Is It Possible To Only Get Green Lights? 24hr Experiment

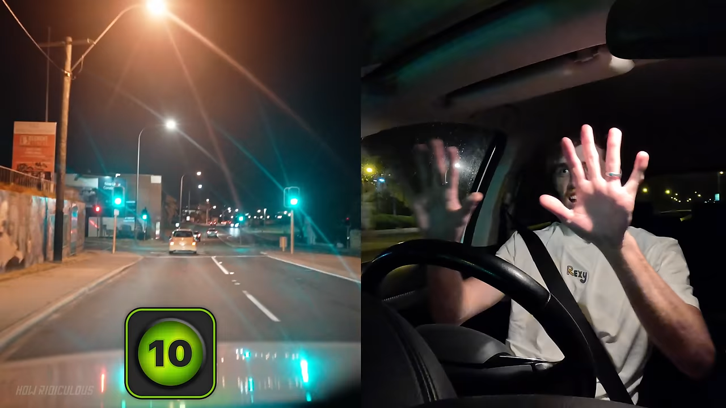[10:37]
nine ten double figures switch on here we go this is the pb 11 11 one more come on it's gone orange bad bad bad oh the 11
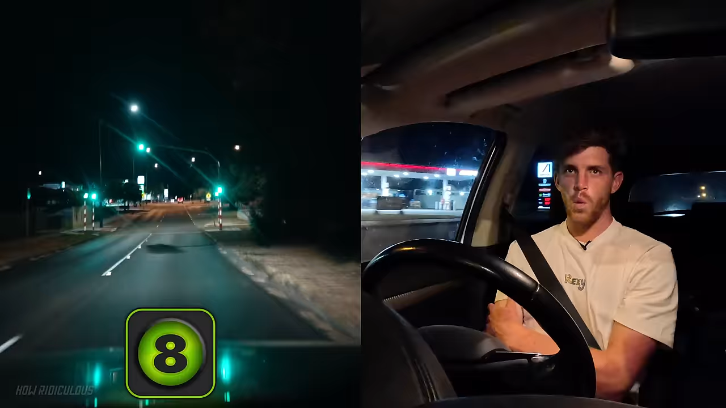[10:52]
nine that's ten come on i can see that pb in the distance change dang it
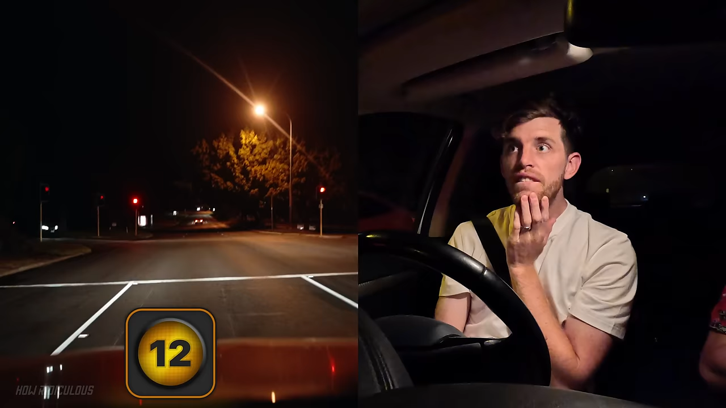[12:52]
ah oh we got done on 12.
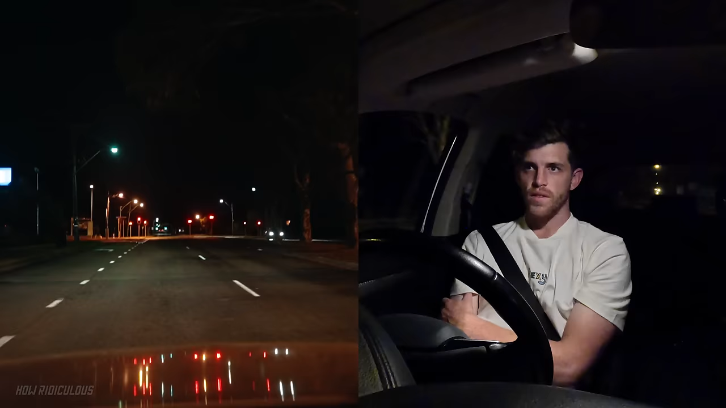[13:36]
shaker am i doing left or straight left or straight straight straight straight he's caught it yeah nice
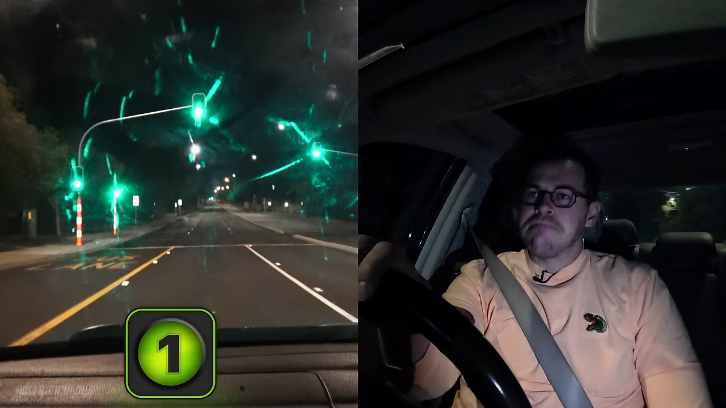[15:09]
there's my first greenie that's one stanford is on the road right now
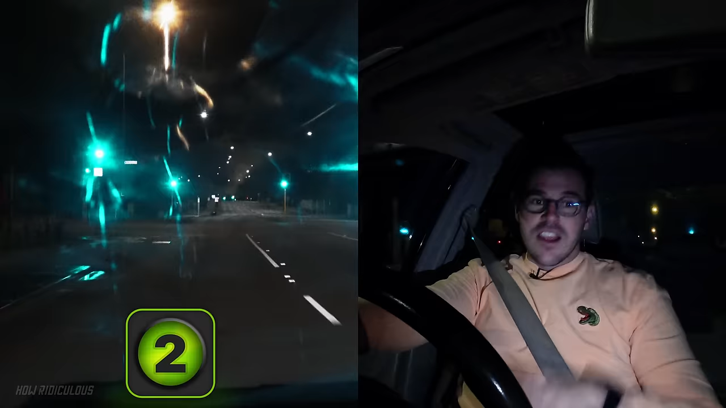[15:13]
that's two that's five seventh heaven cbd central business history oh this car coming to trigger it there's a car coming to trigger it there's a car coming to trigger it there's a car coming to trigger it toby that's eight i think things might be lining up for me here that's nine this is for double digits that's 10.
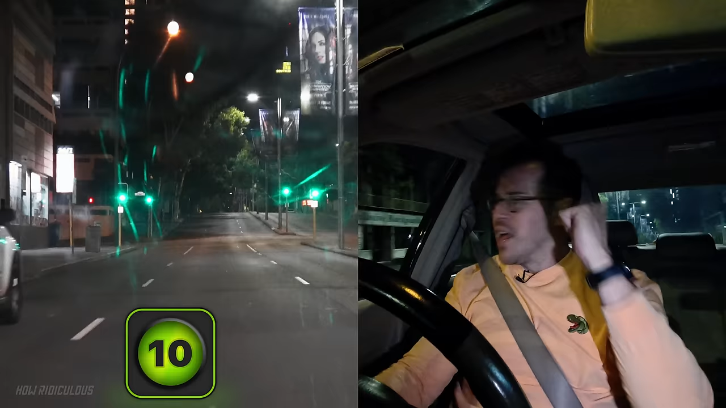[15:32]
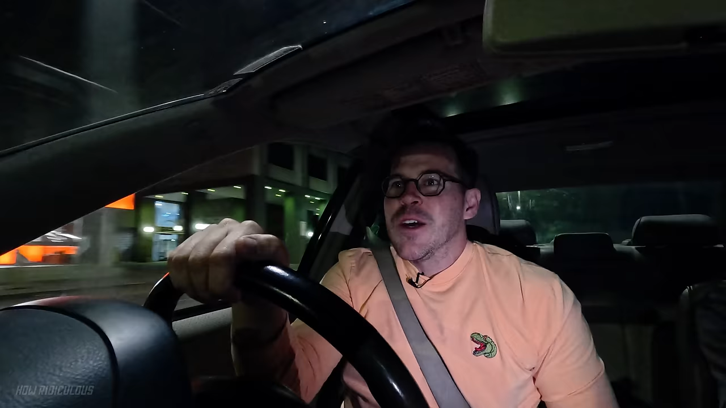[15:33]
oh quote around four what are you doing here stop at 10. six okay we're flying here we're flying it we haven't looked like getting a red okay nine need to get this one 10.
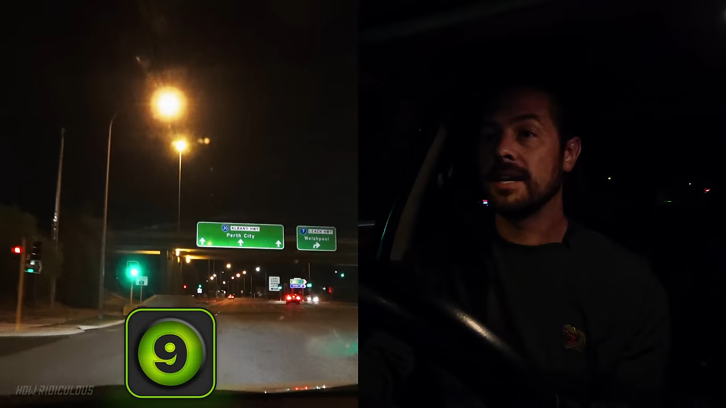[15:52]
first double digits all right 13 15
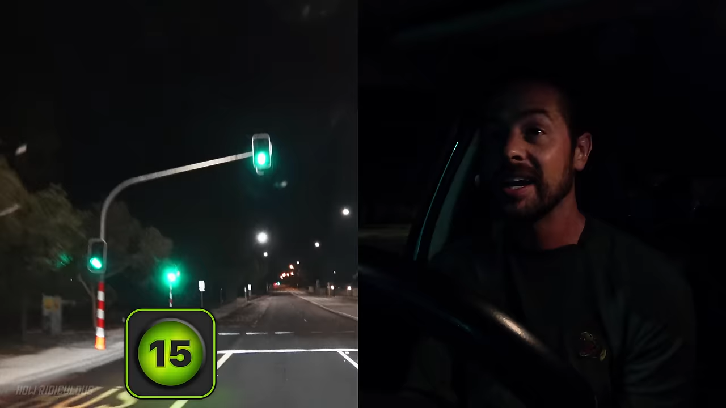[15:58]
every
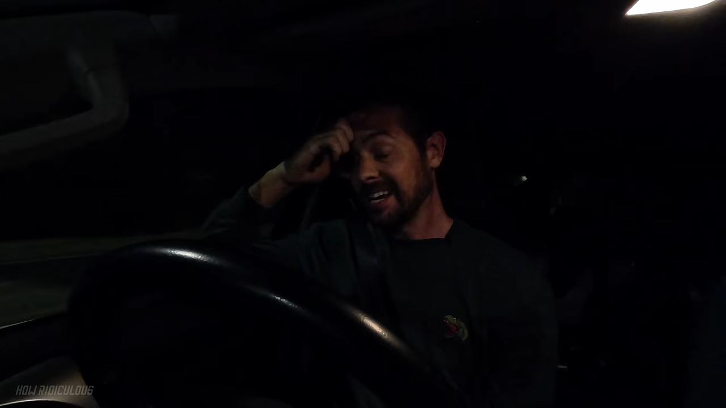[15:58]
light is so stressful at this point i've got to double what i've got
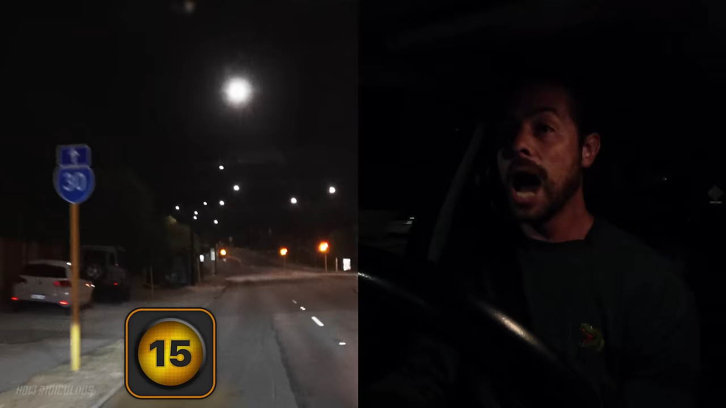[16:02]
oh it's a track oh no do you know what you've done remondus
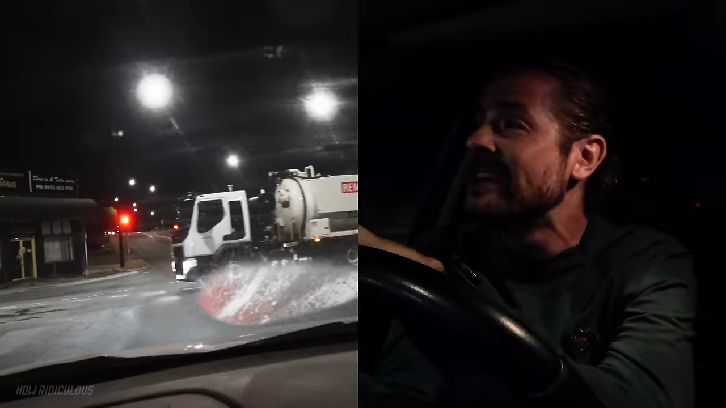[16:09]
here we go that's one all right one one new streak starting now
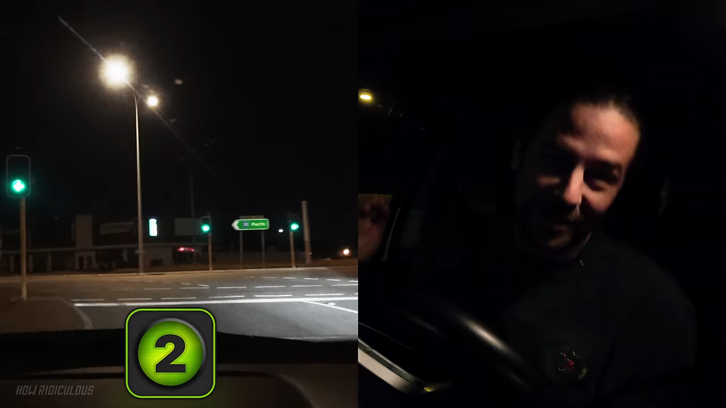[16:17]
we're turning on to the racetrack here on two two two two two two two that's five you would remember yeah i think so five i'll
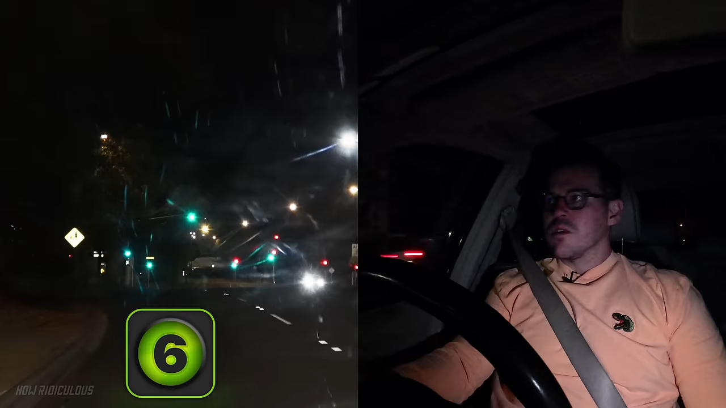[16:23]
give you six seven eight eight eight eight eight eight nine nine nine nine nine nine ten
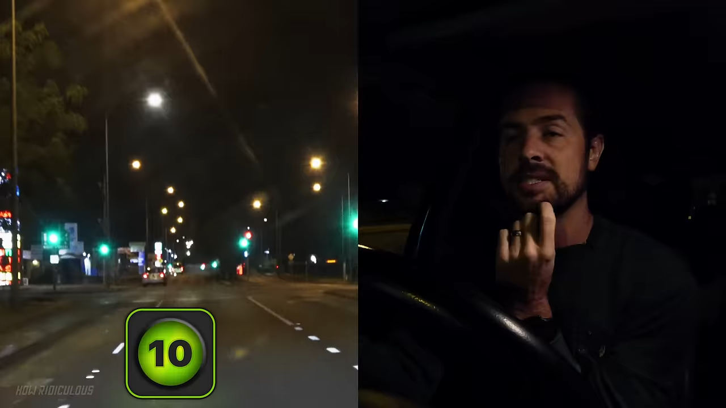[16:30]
eleven we're in double digits it's does it's green 13 14
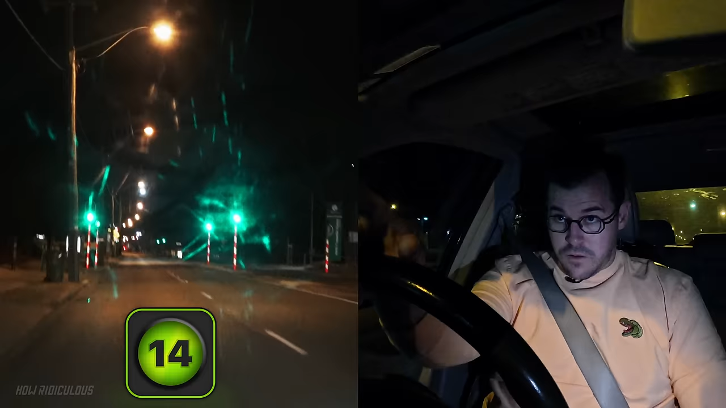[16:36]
15 15 tangent ahead 16 come on 17 need to get there car there 18 all right 19 ambulance that is 20 21 oh this is so stressful